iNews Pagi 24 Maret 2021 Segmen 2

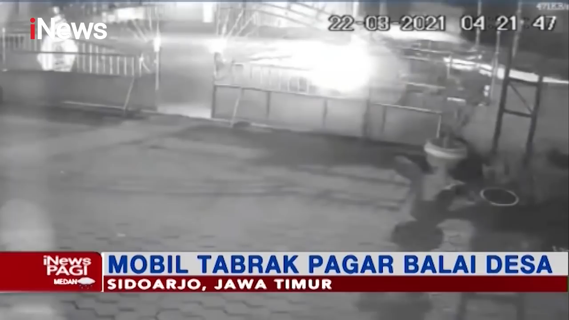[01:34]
Detik-detik sebuah mobil menabrak pagar Baledesia kecamatan Tulangan Sidoarjo Jawa Timur ini terekam kamera pengawas. Mobil ditumpangi nama muda yang selesai berpesta minuman keras.